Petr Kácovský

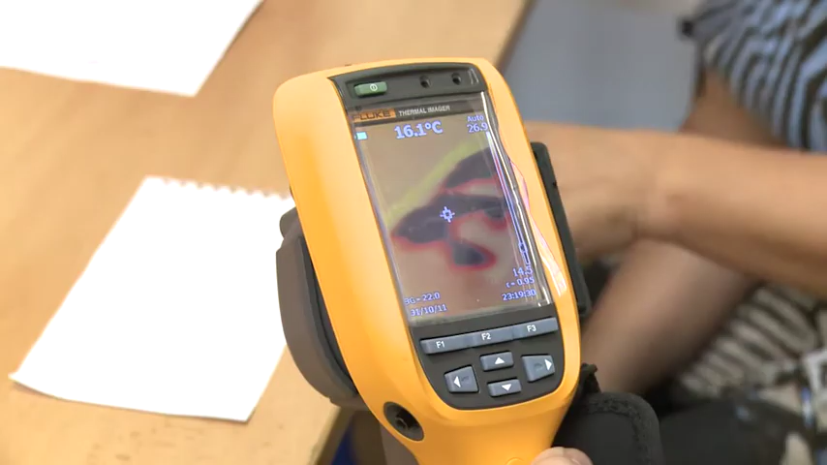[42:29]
On screen: spot 16.1°C
Klesla, ale říkala si, že když jste foukali, trošku jsou flach, jo.
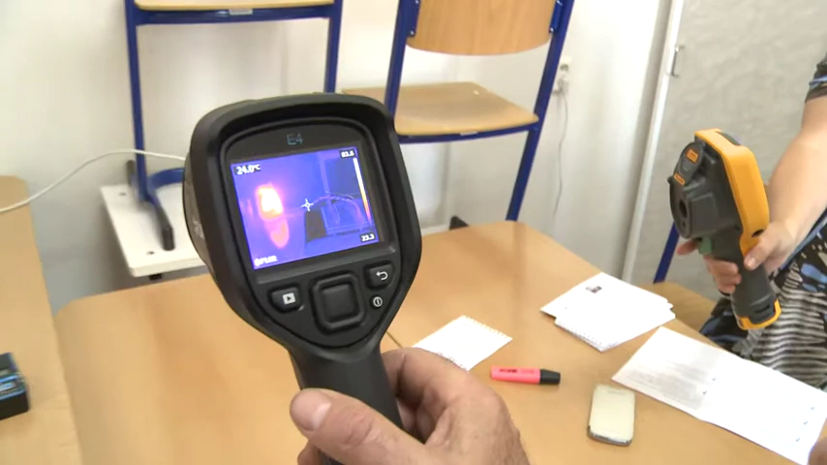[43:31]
On screen: spot 24.0°C
A je krásně vidět, jak se odráží ta konvice v tý lavici. Byť opticky to storo není vidět.
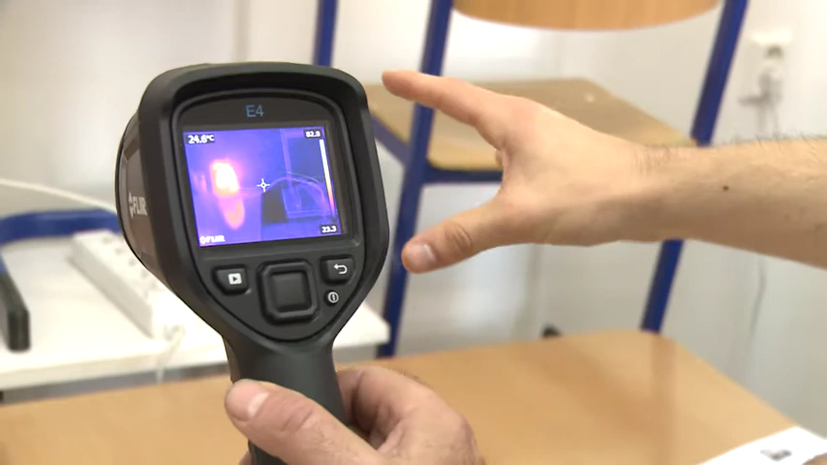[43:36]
On screen: spot 24.8°C
Jak teplnej odras je vidět pěkně, zatímco klasický optický, v podstatě ne.